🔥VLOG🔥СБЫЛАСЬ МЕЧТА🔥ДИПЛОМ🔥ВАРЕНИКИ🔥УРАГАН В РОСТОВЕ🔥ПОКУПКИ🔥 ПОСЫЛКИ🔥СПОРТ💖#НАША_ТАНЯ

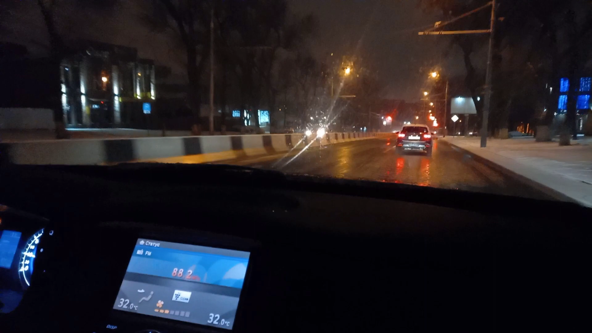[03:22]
Который сейчас с меня везёт на важную миссию. Да? Смотрите, как намело снега-то.